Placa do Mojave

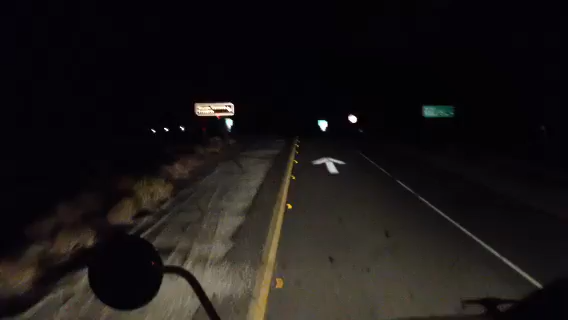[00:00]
Eu saí na rampa aqui, fazer esse vídeo aqui pro Adelmo, que perguntou, tá aqui ó, será que dá pra ler aí? Mojave National. Preserve aí, preservação.
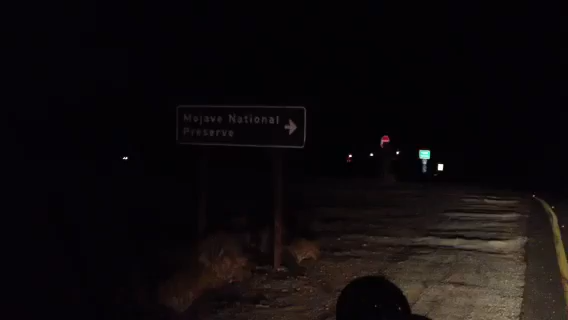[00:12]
Então tá aqui saída 100, também tem que só dar o 40. Tem uma placa pro Mojave aí. Tem as cavernas Beachel, tem uma placa ali também virando à direita. Aqui eu vou te falar que eu já vi na estrada passando raposa, já vi uns animais aí. Voltando aqui pra Interestada 40, Freeway, aqui ó.